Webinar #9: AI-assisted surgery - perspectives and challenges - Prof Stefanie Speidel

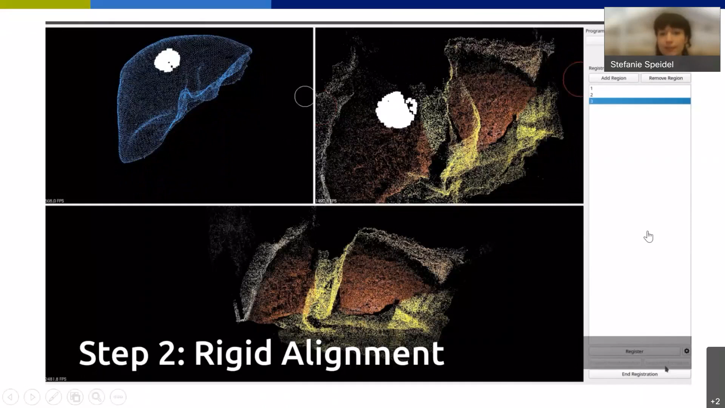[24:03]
Performed then as, uh, as the 1st registration step, a rigid alignment and, um, the rigid alignment is not accurate, um, enough. And, um, as you can see in the next seconds, and therefore we use then the, um, the soft tissue registration on our network.